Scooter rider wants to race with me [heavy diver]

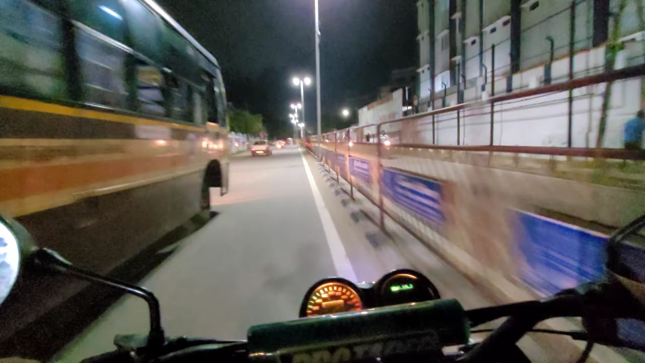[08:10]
ரொம்ப டஸ்ட் இந்த பஸ்ஸான டயர், பெரிய பெரிய டயரா எல்லாம் பார்க்க விடுது.